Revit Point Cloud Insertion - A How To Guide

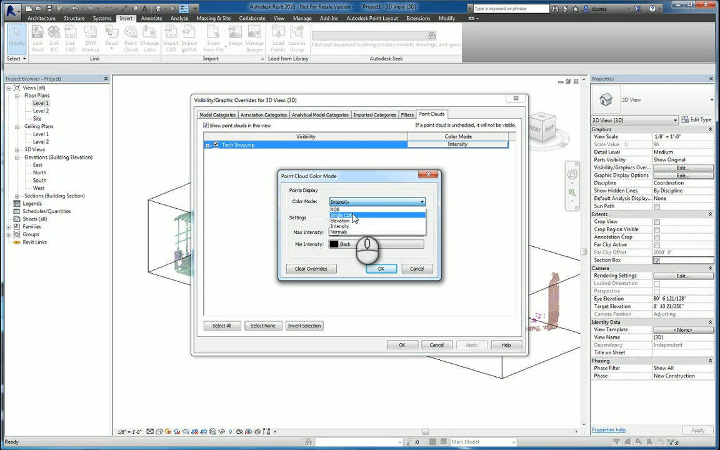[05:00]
time for you to play with it and get a feeling for how it looks and what it needs to look like. And so people will go through the process of creating as many sections in plan and elevation as they need to,
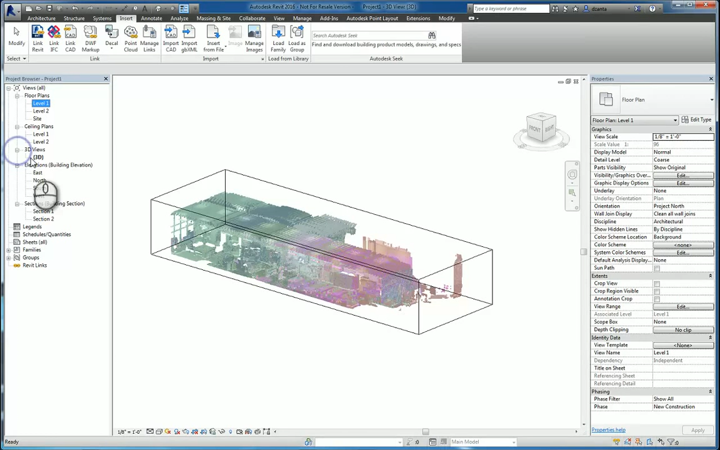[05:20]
and they'll create as many 3D views as they need to as well. So I'm going to rename this one, section one 3D view.
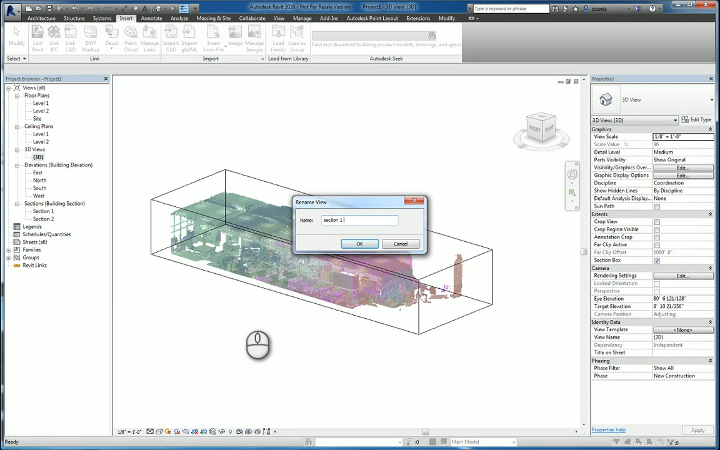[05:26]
We'll go ahead and create another default 3D.
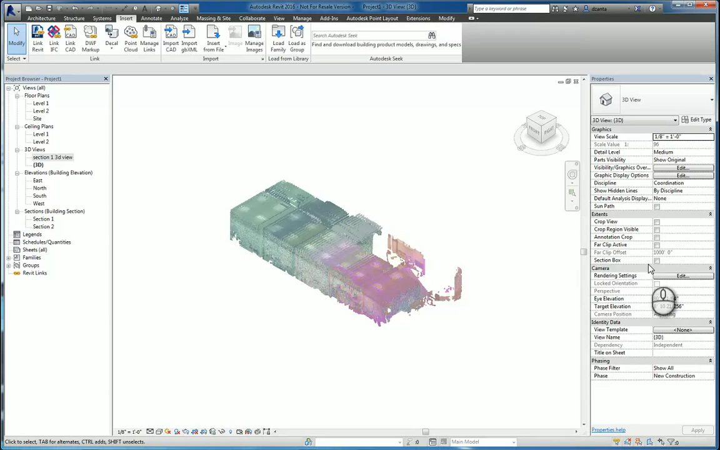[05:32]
We'll turn on the section box and we'll orient it to the other section.
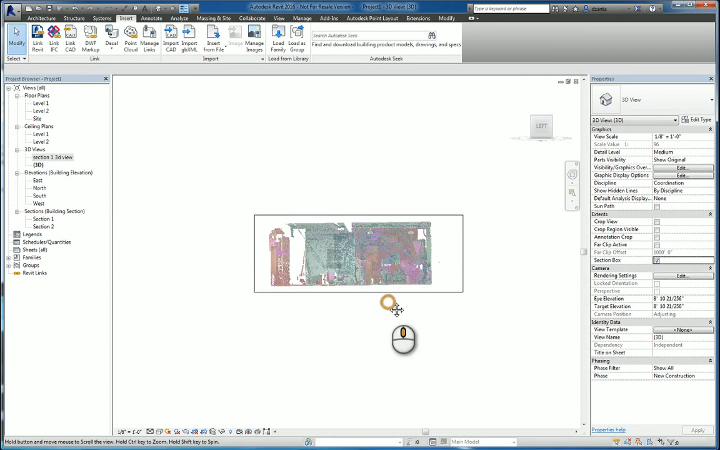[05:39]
And then we'll look at it like this so you can see a little easier. And if you have to, you can take that section box and hide it.
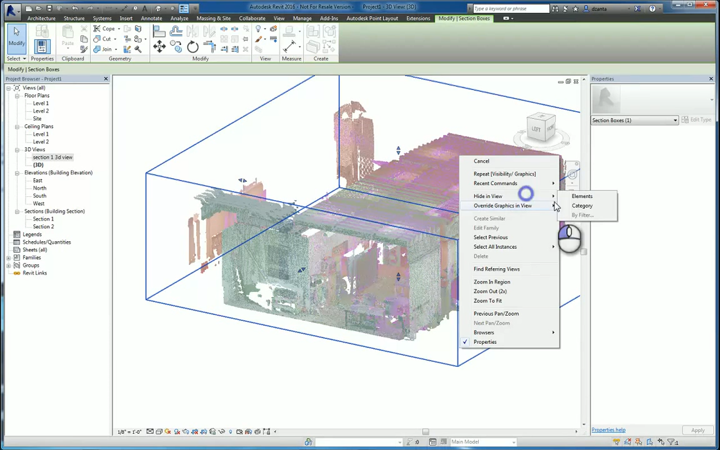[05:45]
And again, rename the view.
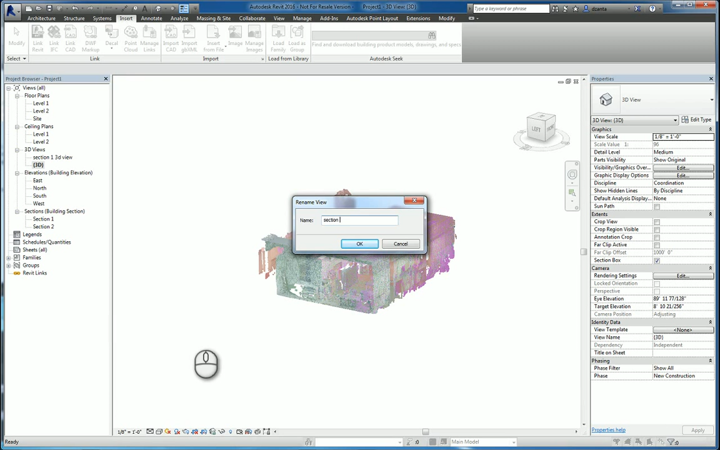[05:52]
And so now that we've got some sense of what the 3D model point cloud file looks like in the Revit environment,
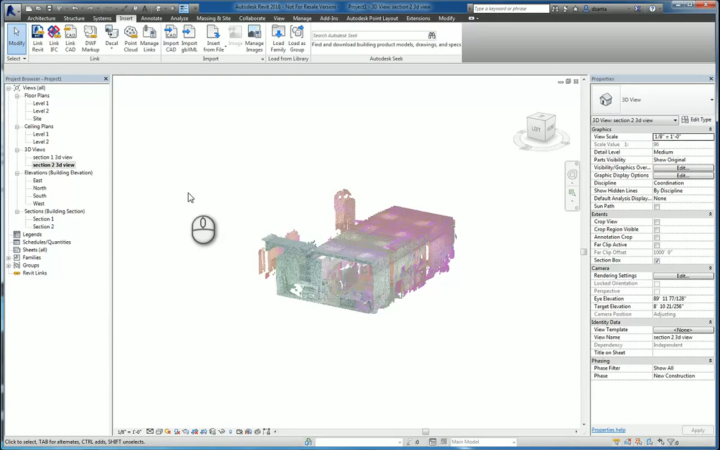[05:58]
we can start modeling against it. I'm going to adjust the view range here just so it's easier to see. And from the data that we've been given,
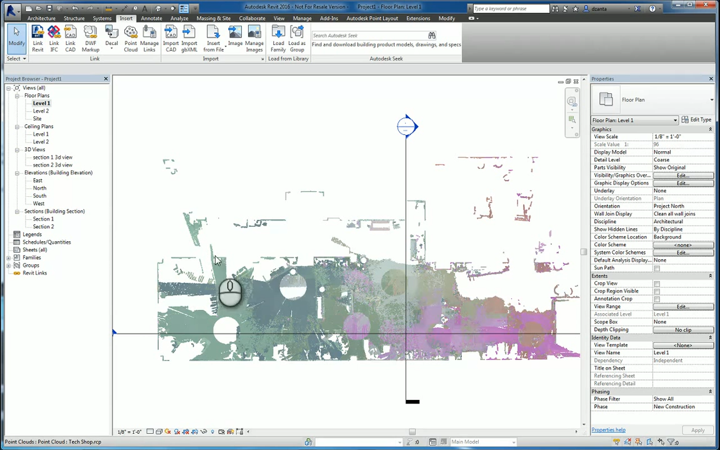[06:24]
we can make some design changes and or modeling if we need to.
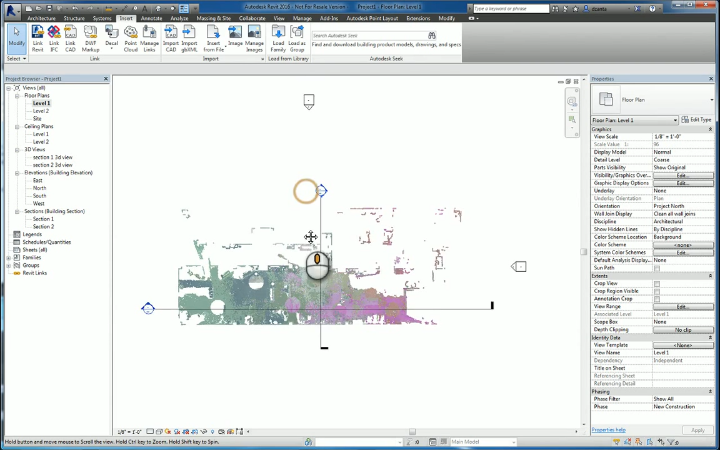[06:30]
I'm going to use the standard Revit walls. And as you can see, it actually agrees with the snapping of that point cloud data. So I can start here and I can go out to here and start modeling the information. Now, if you try to use the align command to align to the edge of that, you cannot.
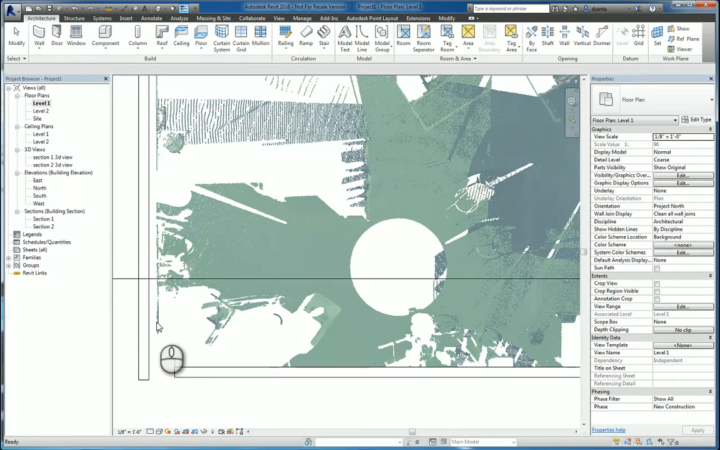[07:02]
So what you can do is you can click and create a reference plane on that edge of that object
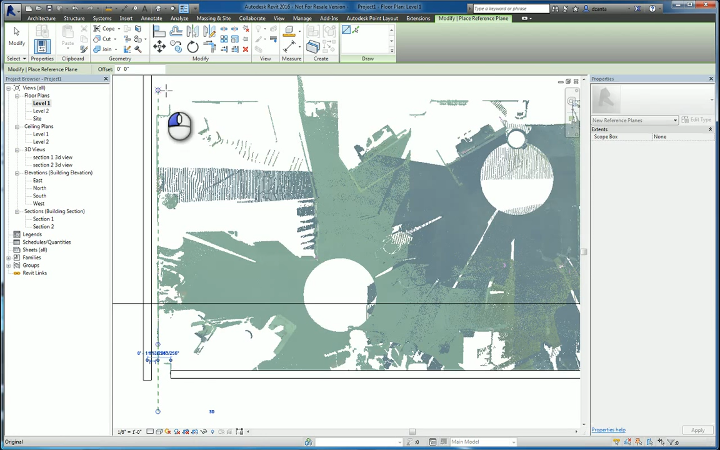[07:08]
and then use the align command to align to that plane, if you will.
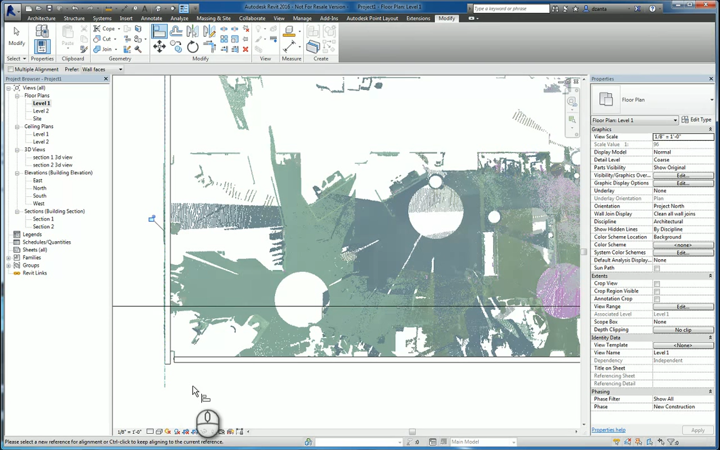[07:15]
That way it's a little easier and tighter.
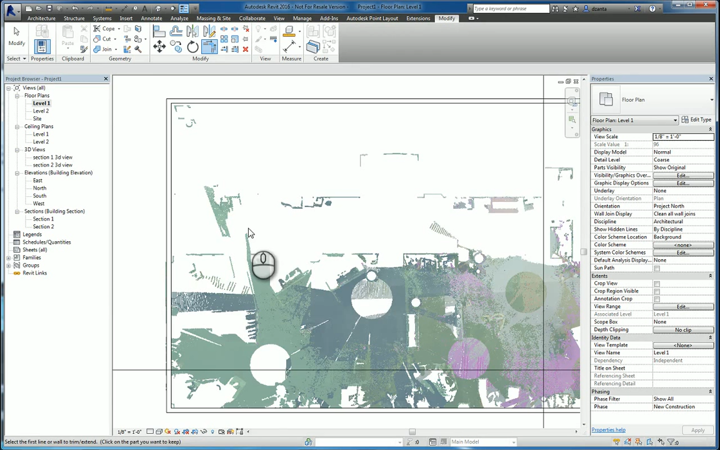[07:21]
There is what you can tell columns. So we can go over here and we'll put in some architectural columns.
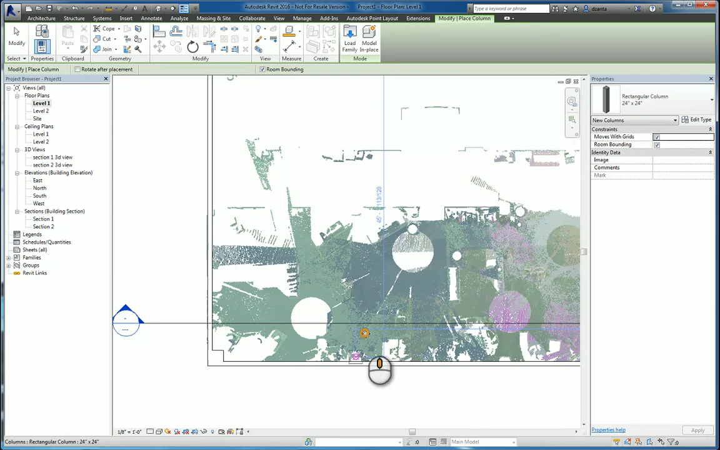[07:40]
And then if for purposes of design,
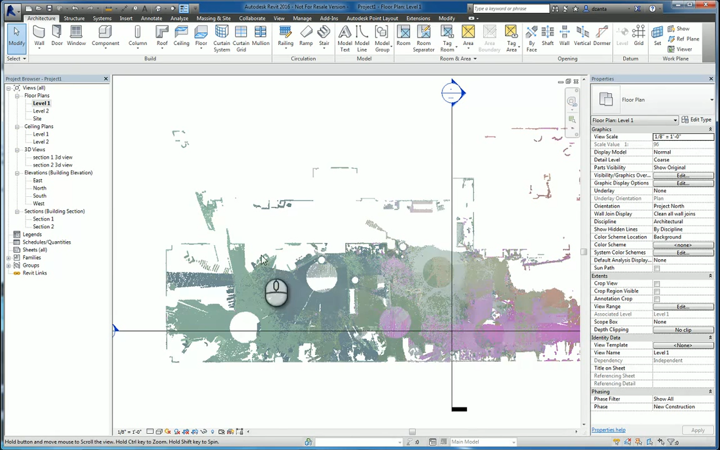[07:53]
we might want to create a wall, interior wall. Say this one.
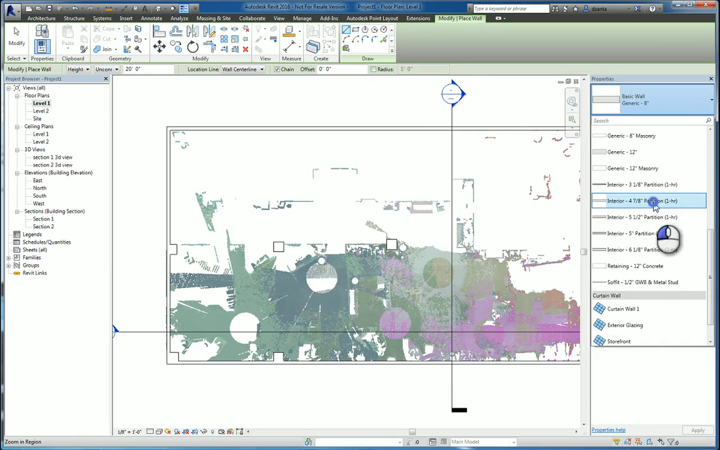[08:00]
And we'll put it on the finished face exterior. We'll take it to there. And to here. And then we'll take this one back down to here.
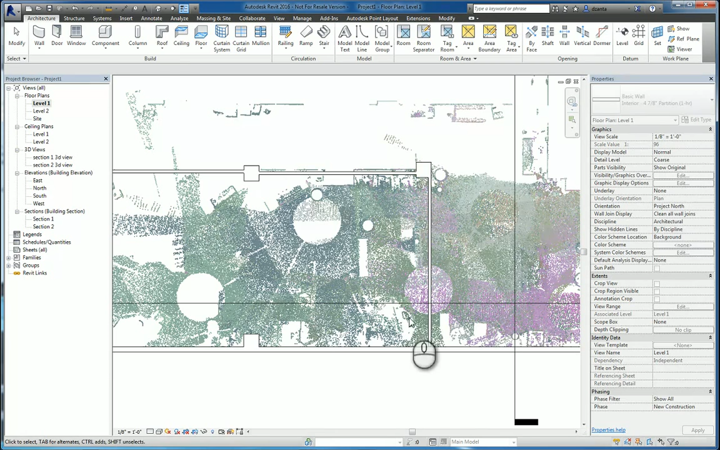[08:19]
So you can use this kind of workflow to start building your 3D Revit model based upon the actual point cloud data.